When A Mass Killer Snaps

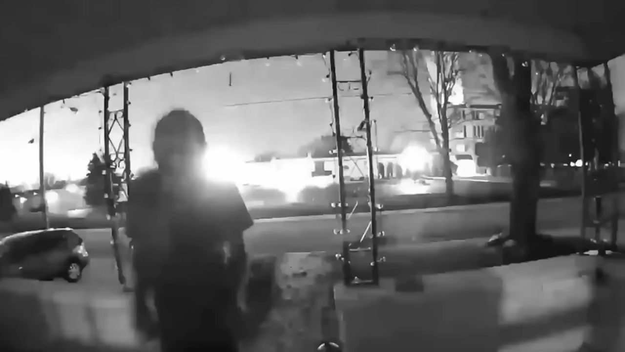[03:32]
This same man appeared on a Ring doorbell camera at a nearby house, trying to convince the homeowner to call an Uber for him.